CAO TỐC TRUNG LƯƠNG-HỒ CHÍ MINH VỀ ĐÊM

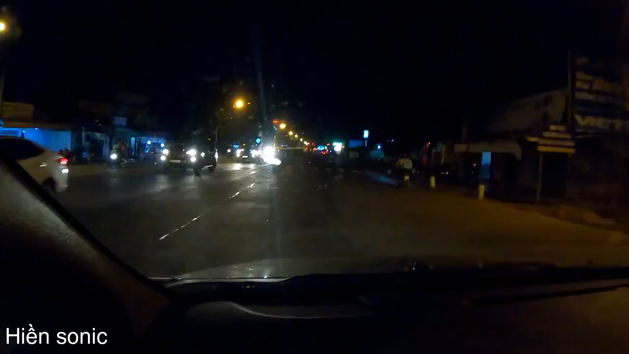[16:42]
Tại vì mình tránh cái giờ kẹt xe là vô 4-5 giờ mình không có về, thì tầm khoảng 6 giờ 5 giờ 5 giờ rưỡi bắt đầu là mình đi. Thì mình đi lên gần tới ra ngoài tới lộ luôn là ra tới đường chính thì khoảng gần 6 giờ nên trời sắp tối. Nên mình đi cũng hết sức tập trung, nếu mà ai không mất tập trung là những cái tình huống rất nguy hiểm nha.
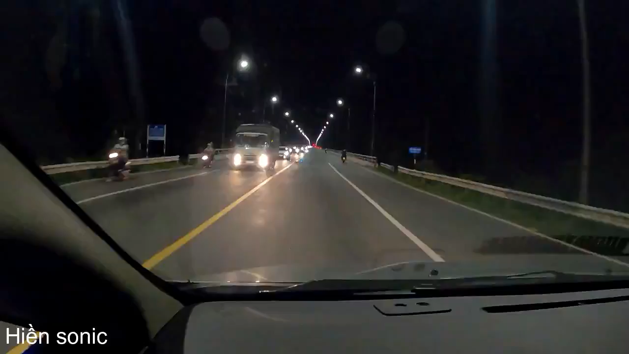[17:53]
và bắt đầu mình đều vô dẫn đường dẫn vô cao tốc thành phố Hồ Chí Minh Trung Lương và đi hướng về thành phố Hồ Chí Minh. Thì bây giờ là mình cũng đang đi trên ban đêm, thì dọc hai bên đường cho tuyến đường về nó cũng có rất là nhiều cái cửa hàng bán quà lưu niệm và sản phẩm về dừa, kẹo dừa, bánh tráng sữa rất là nhiều anh em ạ. Thì giờ tuyến đường miền Tây giờ thông thoáng rồi, đi quốc lộ đi rất là sạch sẽ, thông thoáng mà cũng rất là an toàn.